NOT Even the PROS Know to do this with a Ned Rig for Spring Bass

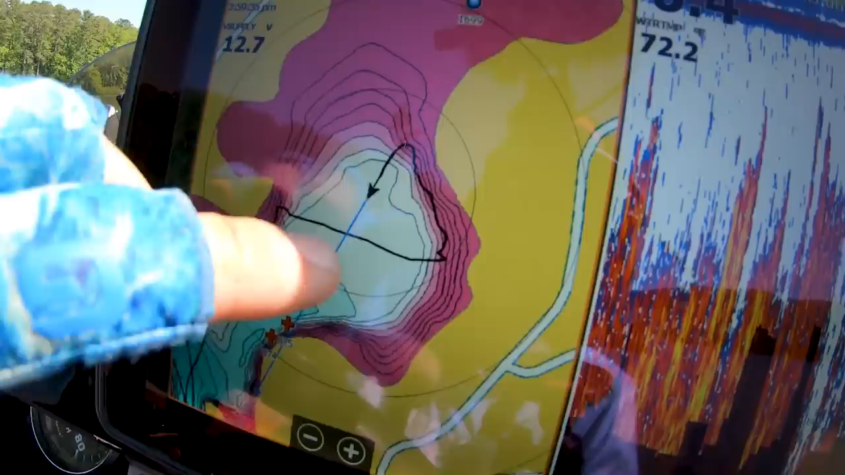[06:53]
Like, I have it shaded, so I think it's like 6 foot or 4 foot and less is pink. And you can see we're just running in both places.